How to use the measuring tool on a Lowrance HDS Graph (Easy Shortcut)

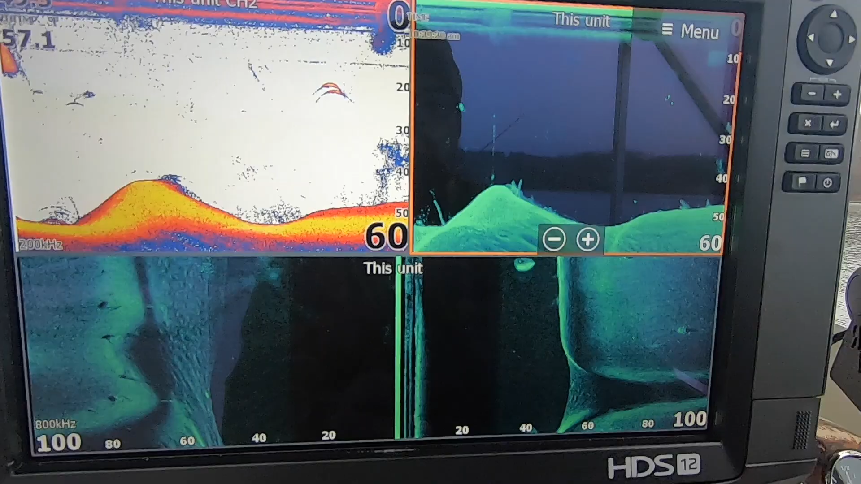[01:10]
I'm gonna come over it there's we're lined up on it
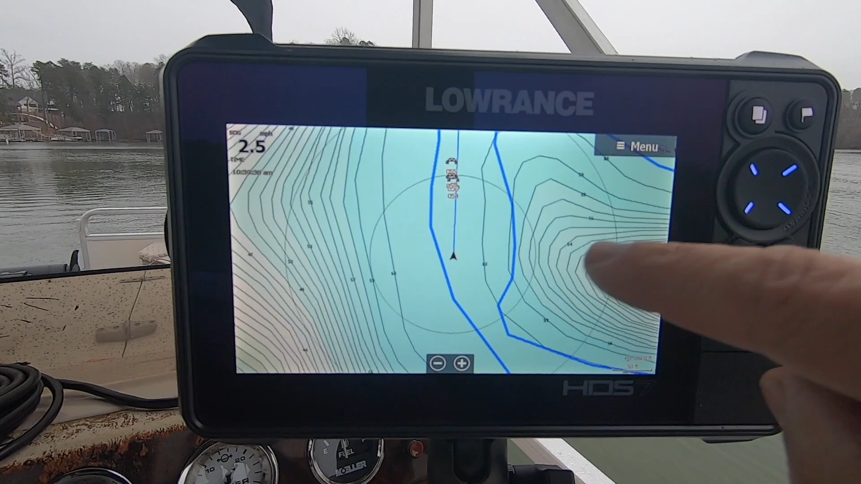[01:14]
my heading sensors that way I'm squared up and I'm coming right over it and I'll let you guys
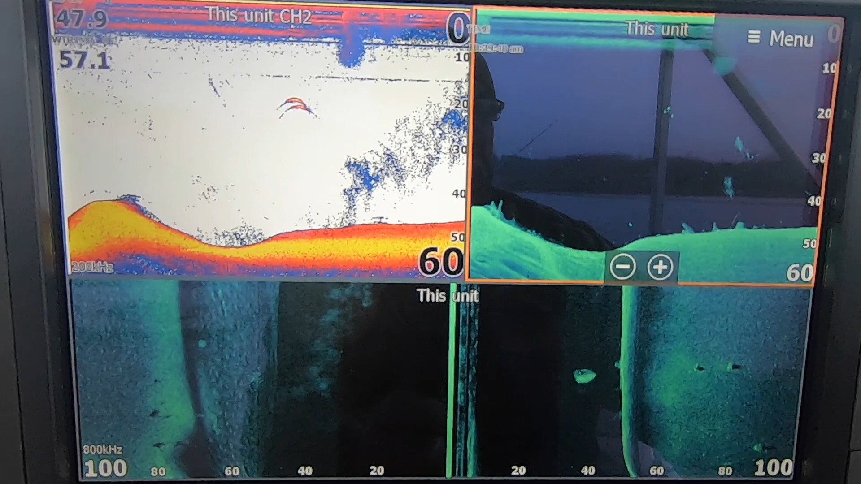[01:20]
know once you see it when we we head right over top of it I'm getting some boat wake so hopefully it won't distort the screen yeah I'm getting a little distortion out
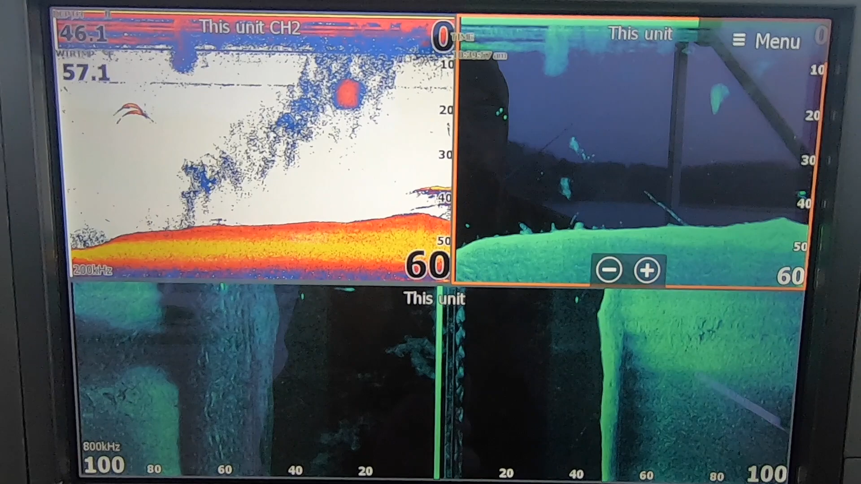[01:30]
of it you see the ripples on the boat wake but this is what I want you to see here's the bridge coming up here it is on side scan in order to measure I'm just gonna touch the
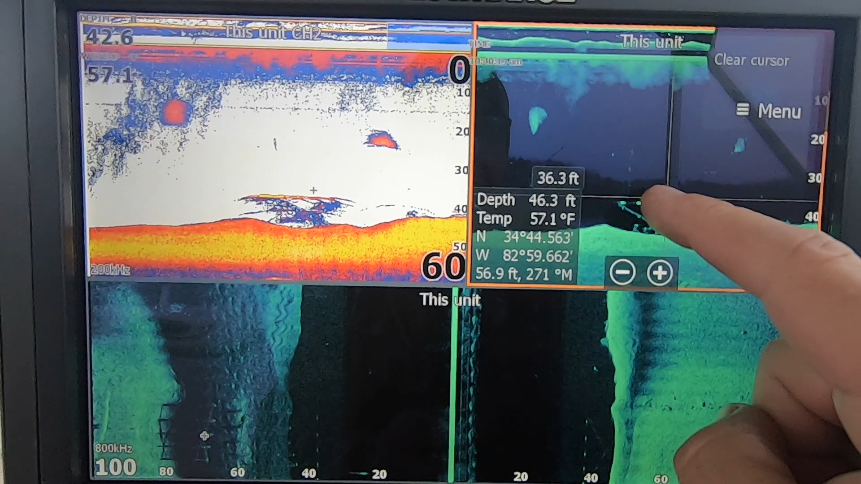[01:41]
On screen: water 57.1°F
screen I'm gonna put my cursor right on the very top of it hit
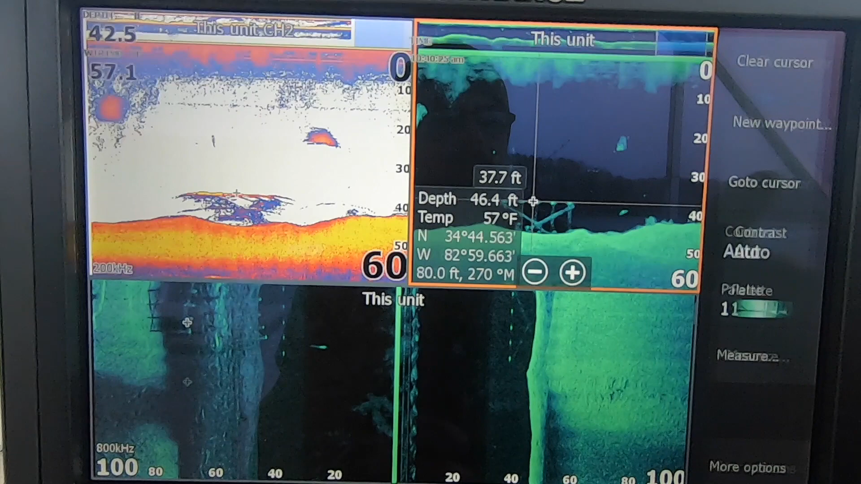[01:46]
On screen: water 57°F
menu measure and then I'm gonna touch the ground and
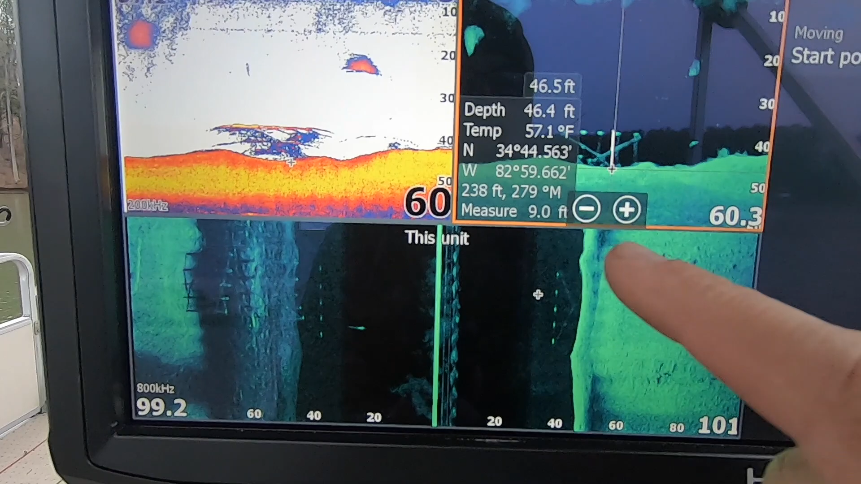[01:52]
On screen: depth 46.4 ft, water 57.1°F
I am nine feet tall
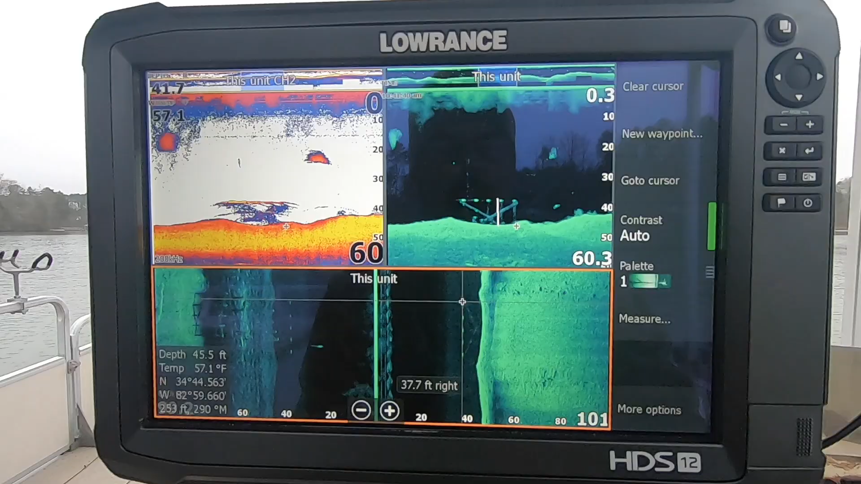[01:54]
On screen: depth 45.5 ft, water 57.1°F
I'm gonna go to menu and then measure so I've already got my cursor where I wanted it so I don't even have to worry about start point I can come over here and tap the other side and see that I'm 14 feet so there you go I hope this helps you out finding
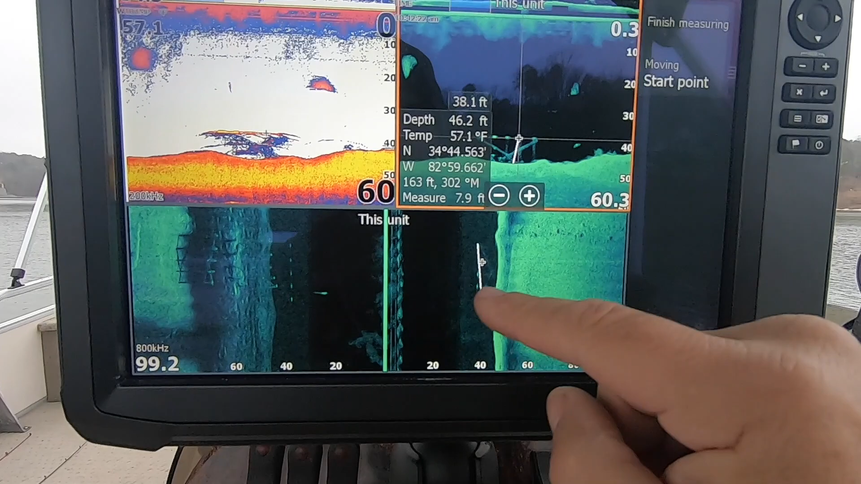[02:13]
On screen: depth 46.2 ft, water 57.1°F
the bridge I'm gonna mark it and so hopefully being in this creek
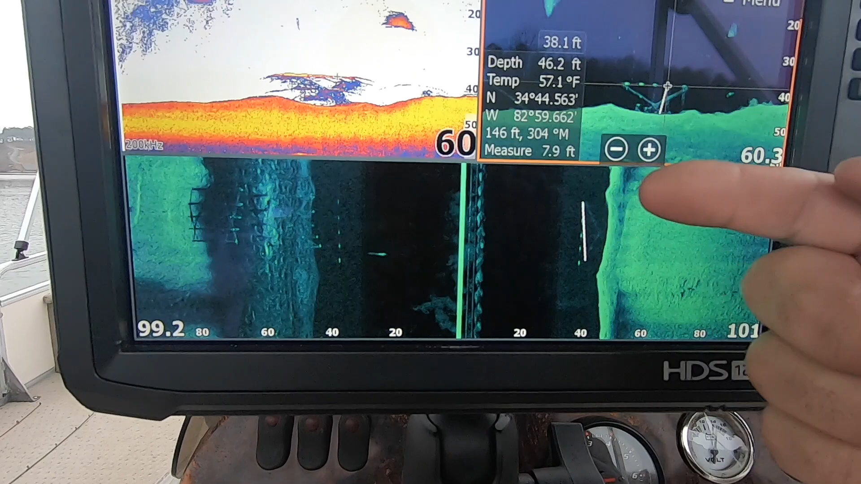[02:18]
On screen: depth 46.2 ft, water 57.1°F
channel before they ever back this lake up I'll be able to find some catfish laying up around some of these old bridge pilings that are still in the ground
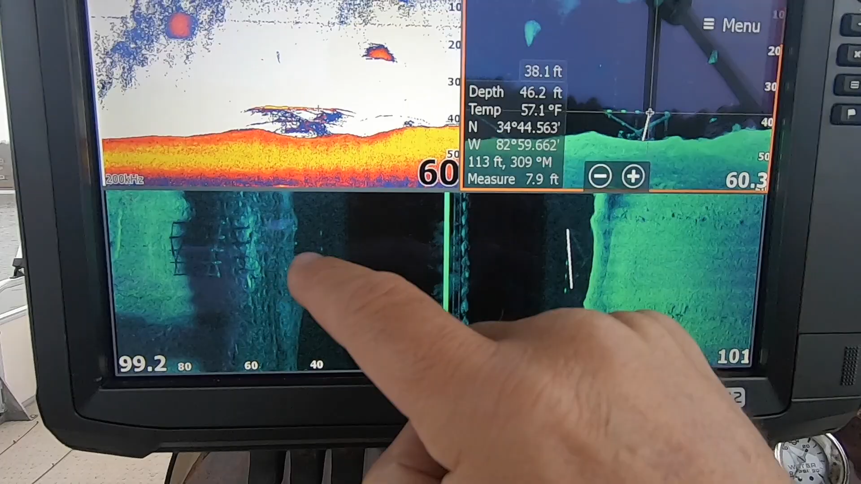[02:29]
On screen: water 57.1°F
but I hope this helps you out this helps you out with the measuring tool or just something
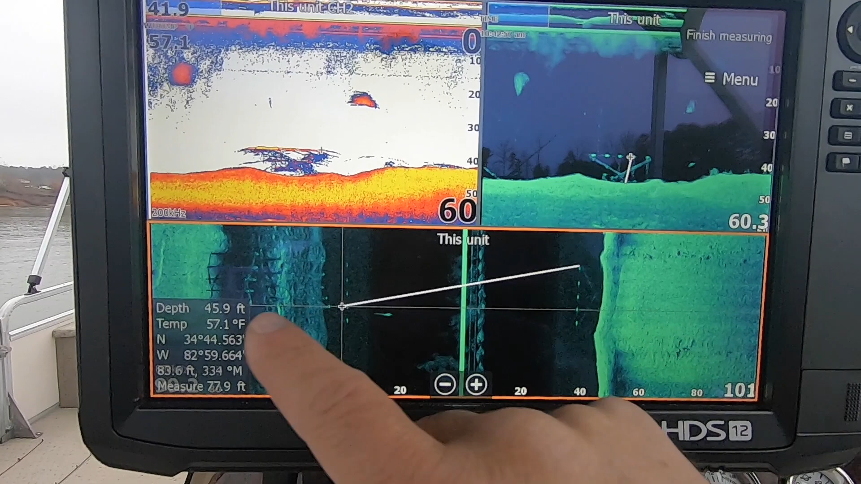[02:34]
On screen: water 57.1°F
interesting seen on side scan and down scan what an old bridge looks like again